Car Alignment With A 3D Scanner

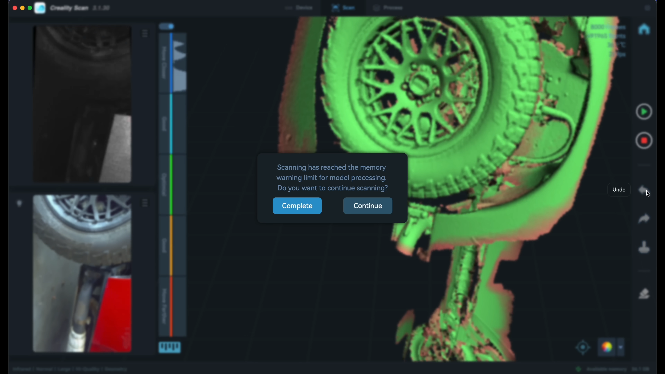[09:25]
I thought it might have something to do with the fact that I got this error and just blasted right past it, but I did try two more times without the error and got the same thing.
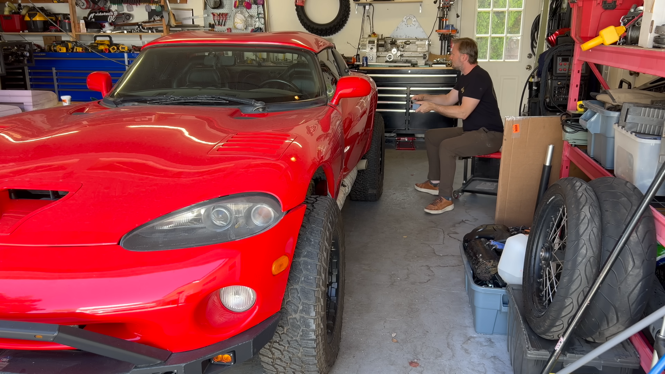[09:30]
Frustrating. Almost as frustrating as my terrible shop stool. Send me your quality rolling stool recommendations. I am sick of this thing.
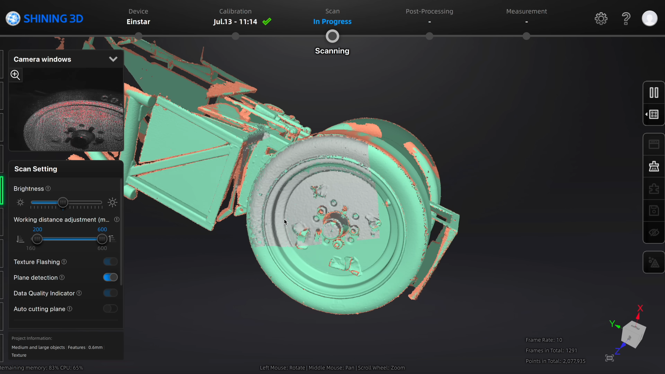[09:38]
Anyway, I also scanned my land speed car to check the alignment there.
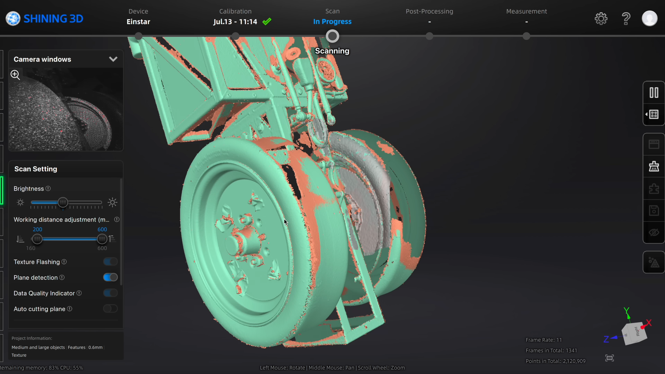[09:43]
This is a lot better use case for me since I definitely can't get this scanned at a normal auto shop. Also, it's a lot narrower, so scanning is way easier.
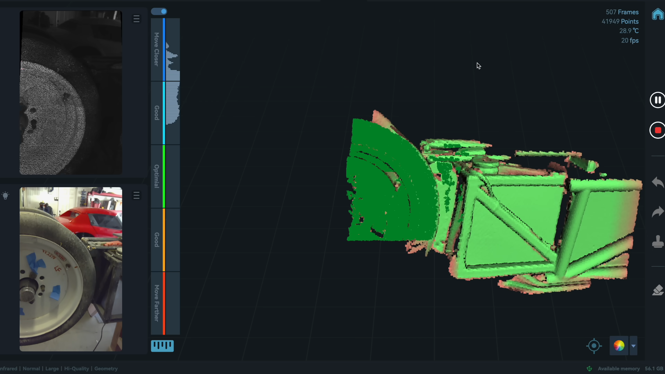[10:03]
The Creality Raptor definitely needed the tape, and you still have to be super slow with the scanning on the wheels.
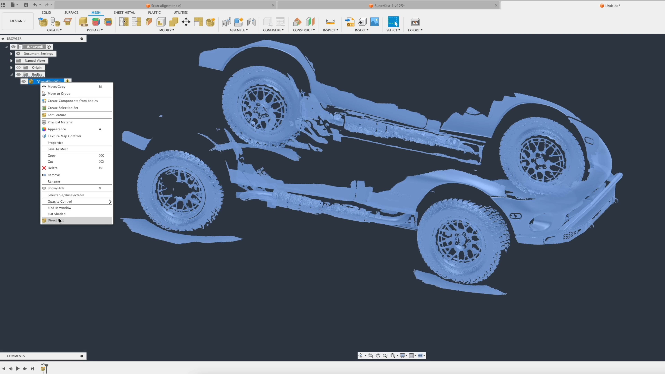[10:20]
In Fusion, you import your mesh and then right-click on it and go to Direct Edit, and then you can add a plane using three points. It looks like there's a ton of noise on these wheels, and you can use software like MeshLab to smooth it out,
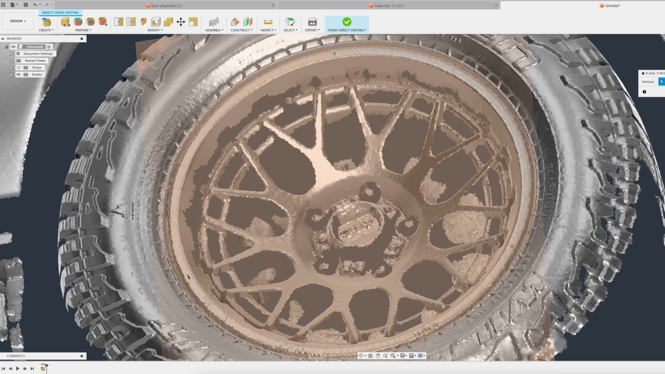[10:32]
but I found it didn't make much of a difference in the actual geometry, as long as you pick three points that are far away from each other.
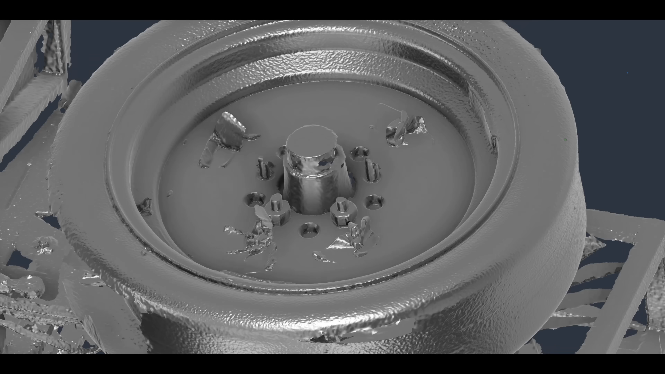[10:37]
I did do the smoothing on the LandSpeed car wheels, and it didn't make much of a difference.
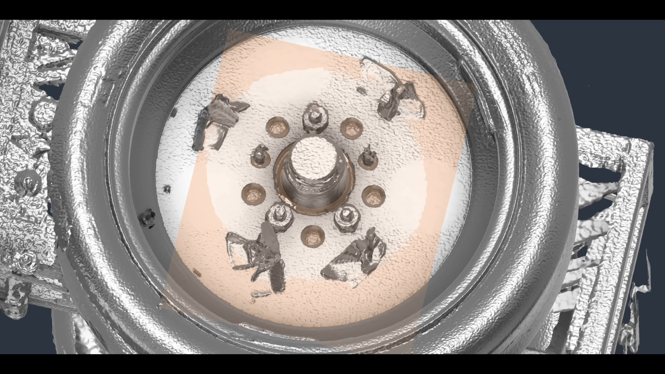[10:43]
Interesting to see that the wheels are dished a little bit, I'm guessing because of the welding around the perimeter. You can tell with a straight edge in the real world that this is true.
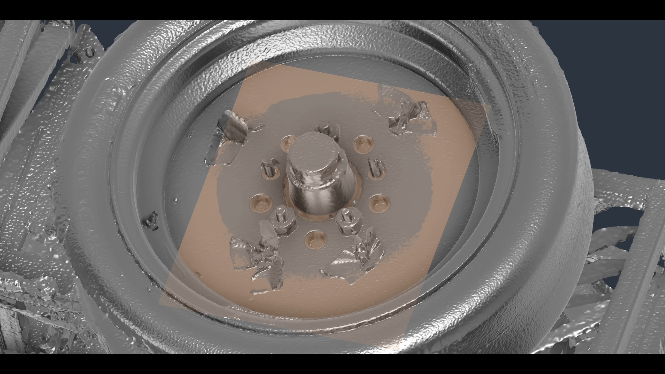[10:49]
Once you have the planes, just sketch a vertical line and a horizontal line starting at the wheel center.
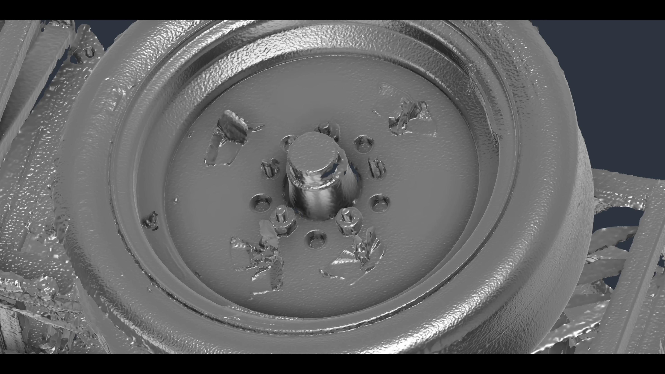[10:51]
I also added a line on the axis of the steering. Then you can measure your toe and camber from those lines. I have a bit of toe on the race car, but I also have some camber, and that's annoying because that's going to be a lot harder to change.
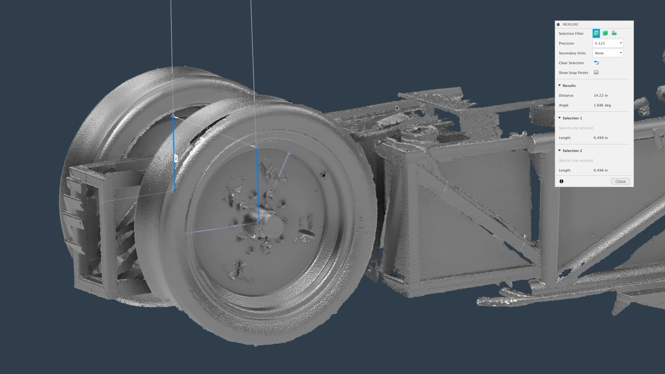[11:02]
This requires a sawzall and a welder.
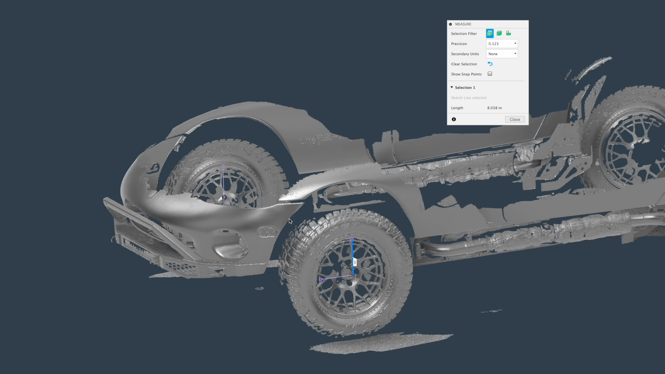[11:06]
The Viper shows a total front toe of 1.67 degrees and a total front camber of negative 1.26 degrees.
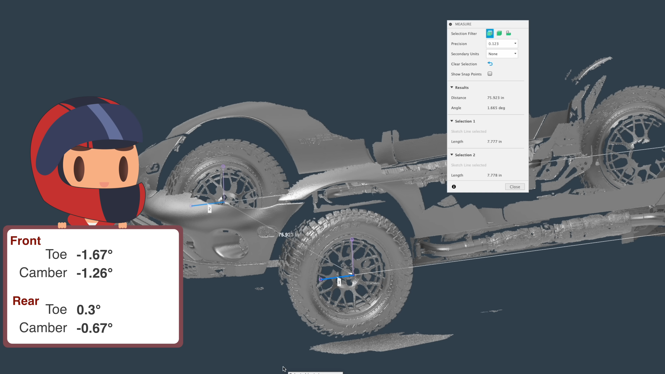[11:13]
The rear is 0.3 toe and a camber of 0.67 degrees.
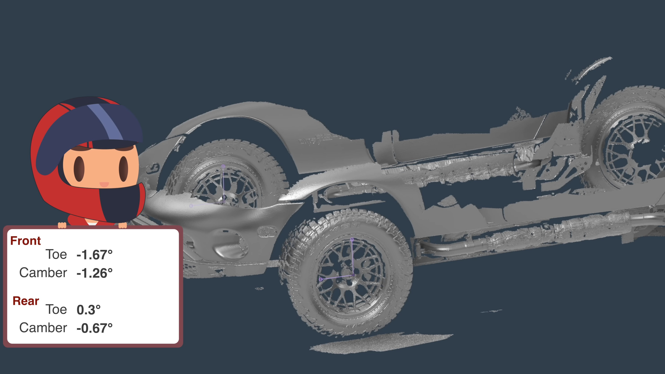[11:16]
Not great, but not the worst. Just to double check, I drew new planes and measured three times, and they were all within about 5% of each other.
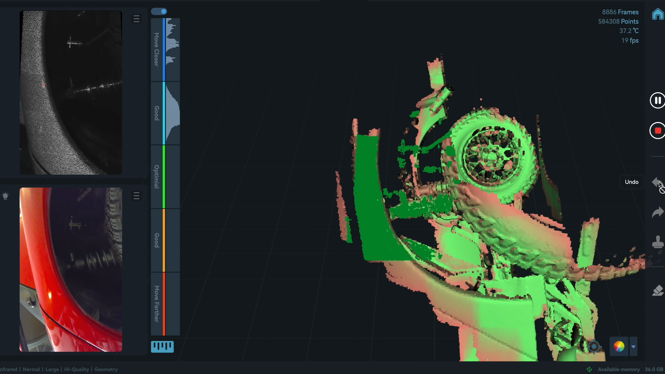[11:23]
As for the Creality Raptor, I gave up trying to get all four wheels after several tries, but it is clear just by looking at it that it's not accurate. The whole scan seems to be stretched out like a banana.
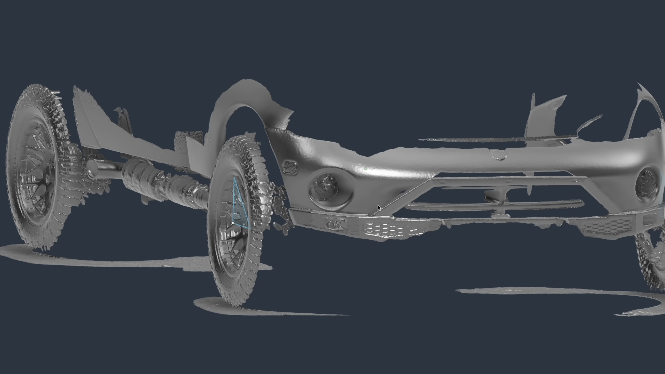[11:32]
Looking at it from the front, the rear tire seems to be sticking way out and cambered way in, which it obviously isn't.
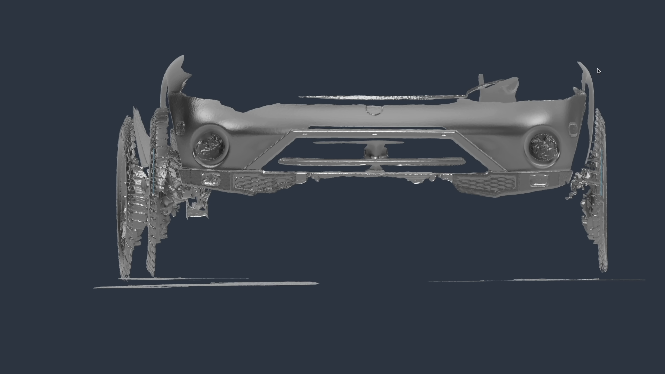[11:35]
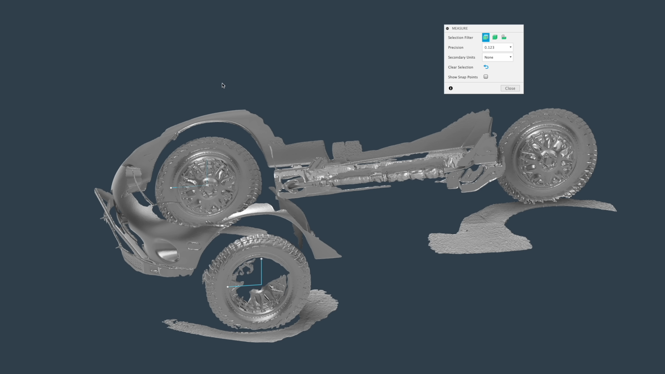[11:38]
Measuring toe, it has the same number at about 1.7 degrees, but it's saying toe in, not toe out, which you can visually see is not correct. Interestingly, camber is the exact same as the Einstar, coming in at negative 1.3 degrees. So, let's take it to an alignment shop to see what it actually is.